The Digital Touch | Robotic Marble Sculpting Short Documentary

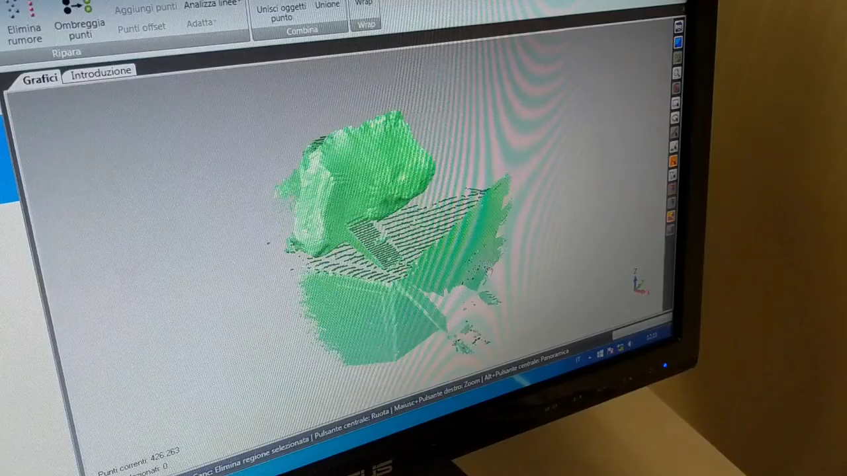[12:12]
a cloud of points of the whole surface that we can export in one of the common file formats.
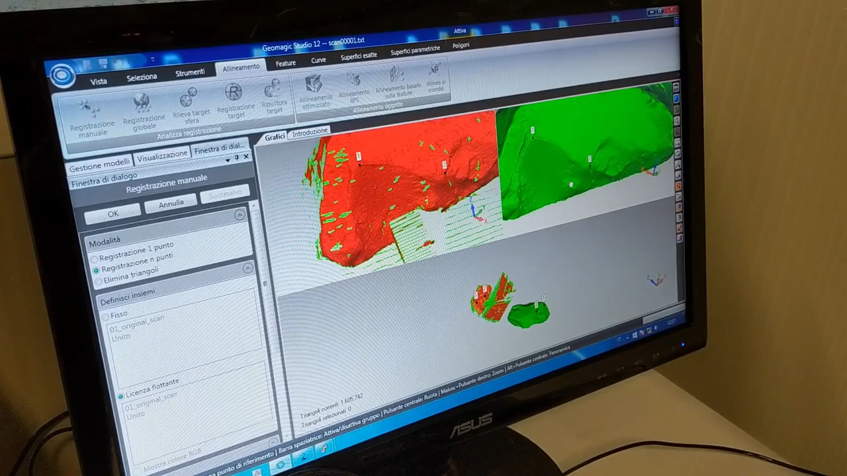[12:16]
Once we have that, because it's digital information, you can use generative design to process that information however you want. So what we did was we wrote some algorithms so that we could propagate a
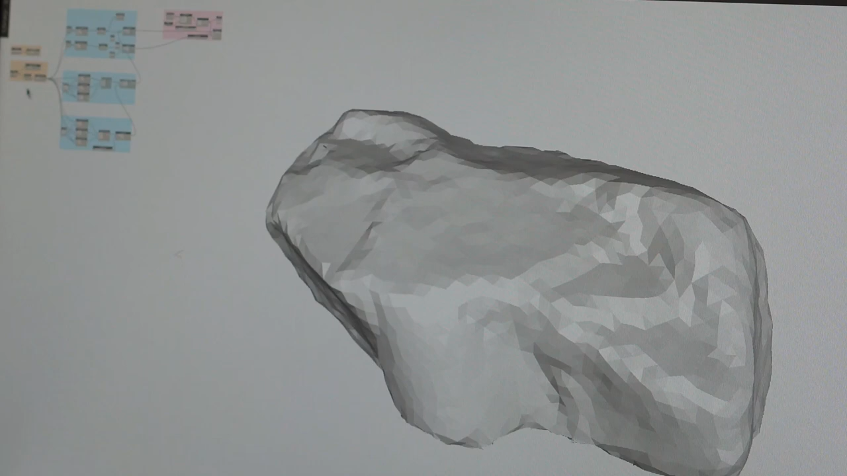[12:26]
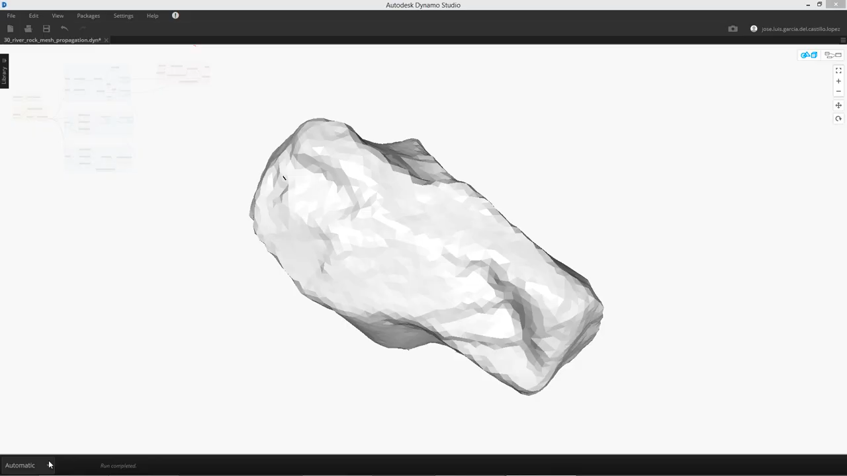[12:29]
pattern on top of that rock.
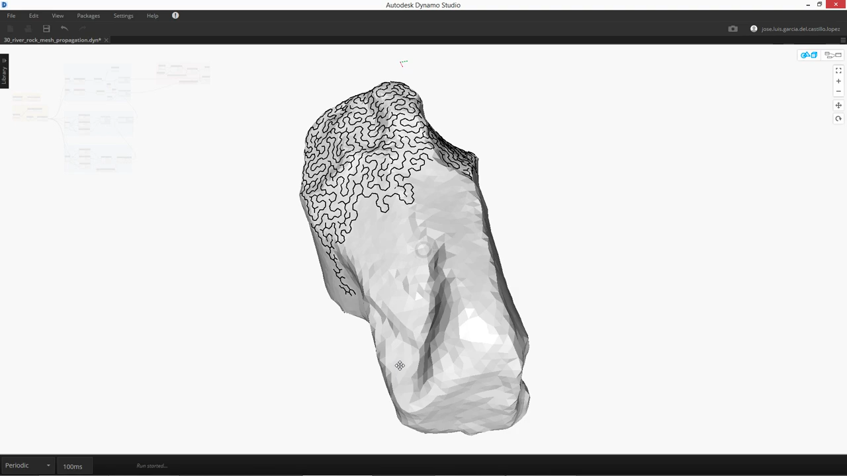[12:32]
And we also incorporated in those algorithms all the machine instructions that the robot need in order to carve that pattern on top of the surface.